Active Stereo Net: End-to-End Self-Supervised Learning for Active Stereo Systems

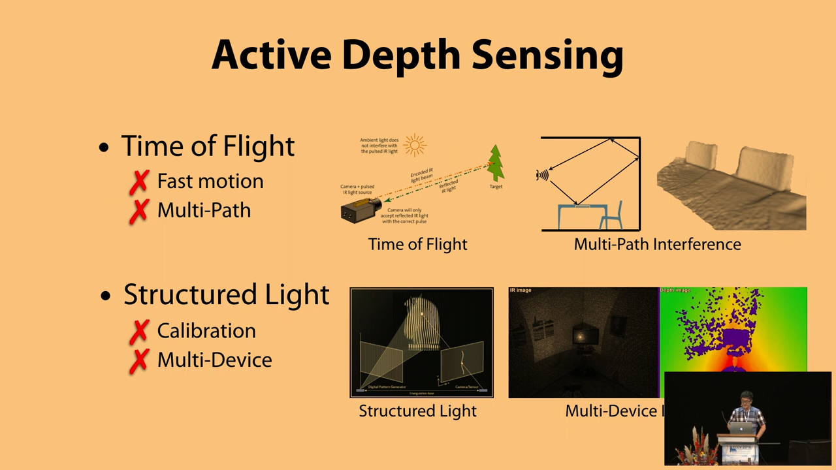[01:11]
For example, time of flight have difficulty to filter out signals after multiple interreflections, and structured lights have the issue of having multiple devices working at the same time. Alternatively, stereo matching runs on two passive images, such that are free from the previously mentioned problem.
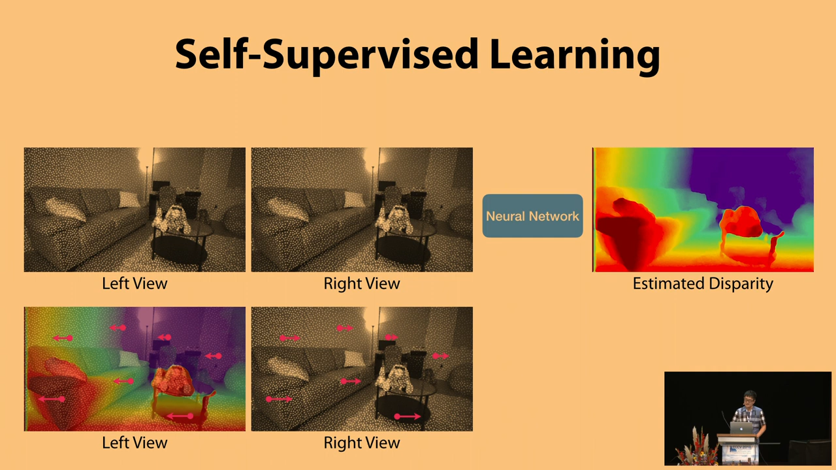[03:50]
And if the estimated disparity is correct, then the reconstructed left view is going to be very close to the original left view,
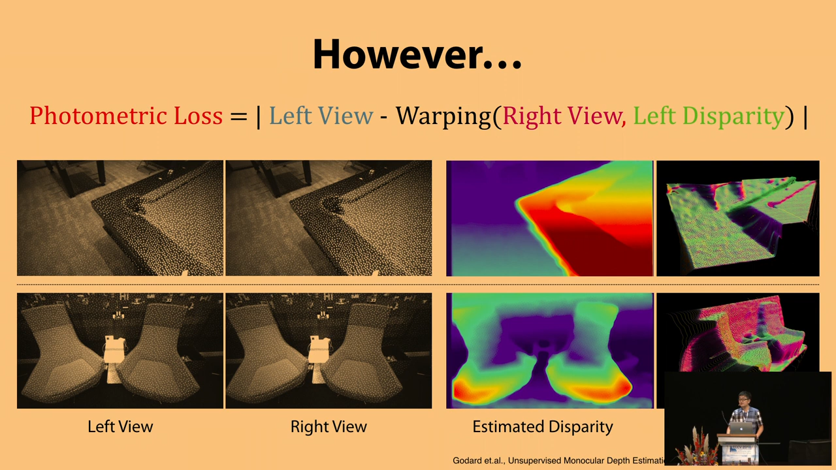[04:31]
These artifacts can cause a lot of flying pixels when used as point cloud and can cause big trouble for some applications like collision detection or foreground-background separation. But why minimizing such a photometric doesn't give us a perfect disparity?
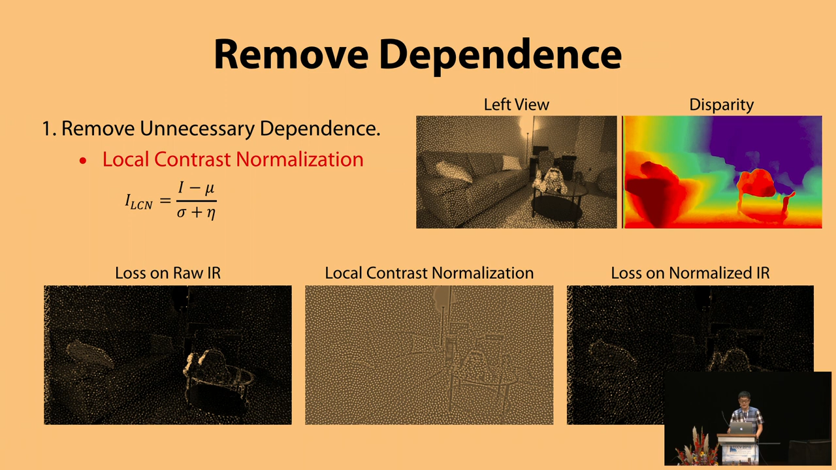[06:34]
And the loss computed on the normalized IR image is then free from pixel brightness and focused equally on foreground and the background. A second, remove unexplainable region caused by occlusion. We noticed that there are usually high losses near object boundary. And this is because some part of the scene is only visible in one view but not the other view due to the occlusion, such that they cannot be reconstructed like the green area shown here. Even the loss is high in this area,
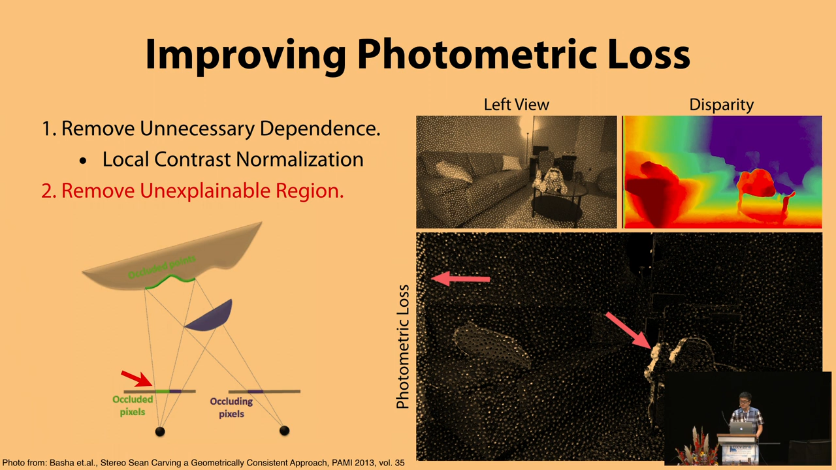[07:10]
they should also they should definitely be removed from the optimization as they cannot be explained by photometric loss. But how to find these pixels automatically without ground truth? We use a loop-based check. So we first estimate two disparity maps aligned with the left view and the right view, respectively.
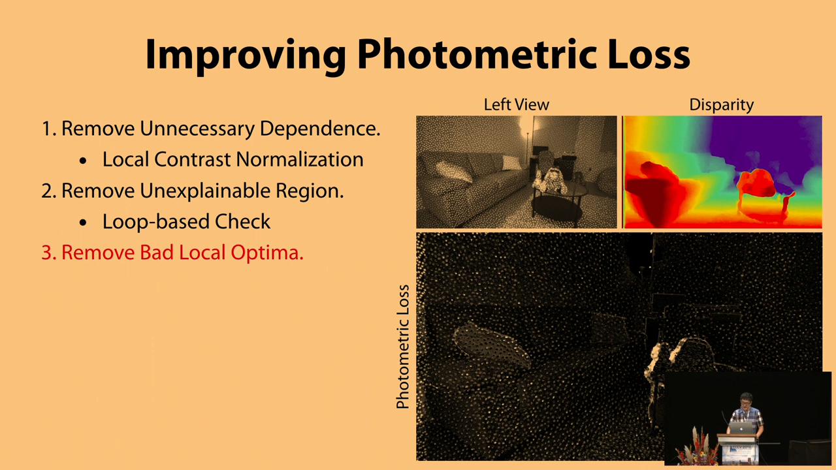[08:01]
Then, last but not least, we also removed bad local optima. We noticed that there are a lot of high-frequency components in the active pattern, which is good as texture,
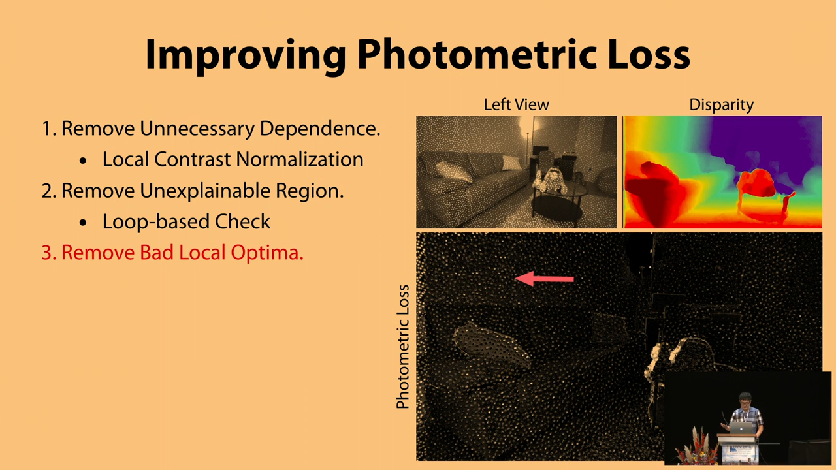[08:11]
but definitely not good because it may cause the loss function unstable to optimize.
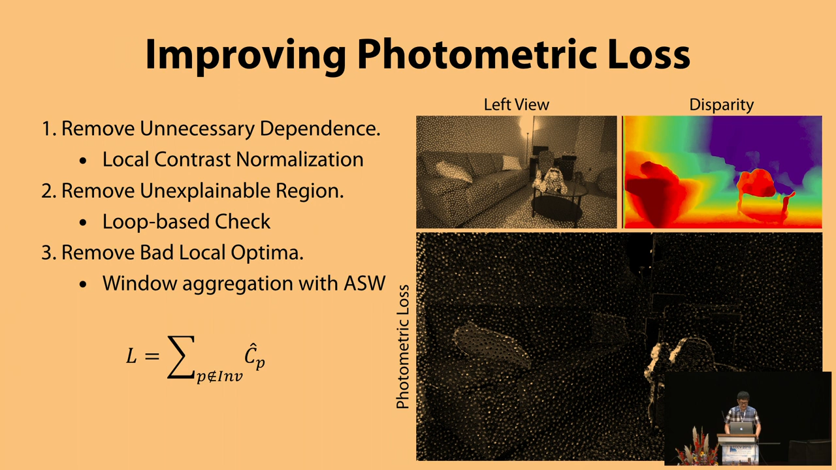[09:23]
Applying all we have discussed, we define the new photometric loss as the sum of the window aggregated loss for pixels passing the loop-based check, occlusion check. Now let's look at the network.
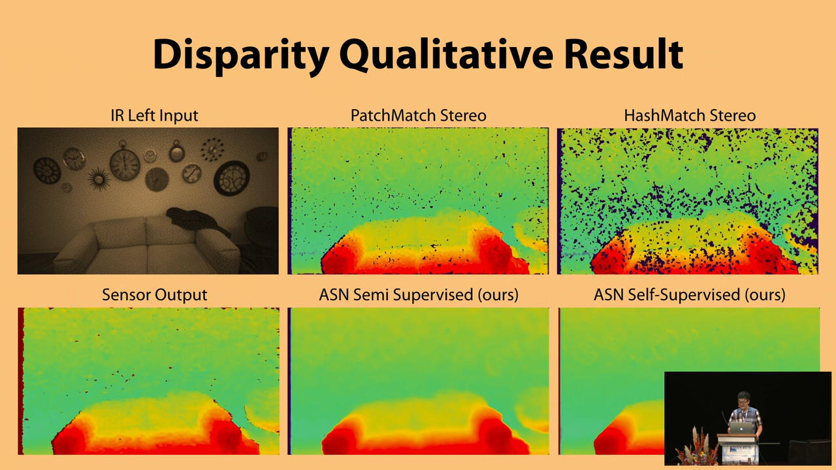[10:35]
We compare to traditional handcraft method and the active stereo net trained supervisely using the sensor output as the ground truth.